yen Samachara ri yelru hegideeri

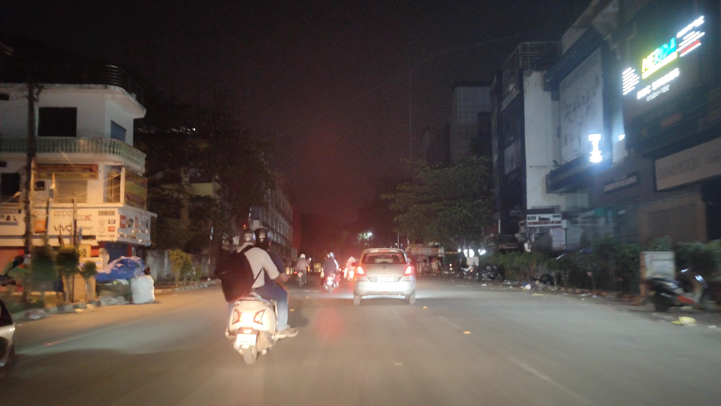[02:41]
ಬಿ ಡಿ ಎ ಕಾಂಪ್ಲೆಕ್ಸ್ ರೈಟ್ ಸೈಡಲ್ಲಿ ಬರುತ್ತೆ ಲೆಫ್ಟ್ ಸೈಡ್ ಬಿ ಎಮ್ ಟಿ ಸಿ ಬಸ್ ಸ್ಟ್ಯಾಂಡ್ ಬರುತ್ತೆ ಆ ಬಸ್ ಸ್ಟ್ಯಾಂಡ್ ಇರೋದೇ ಕಾಣಿಸೋದಿಲ್ಲ ಕತ್ಲಲ್ಲಿ ಅಷ್ಟು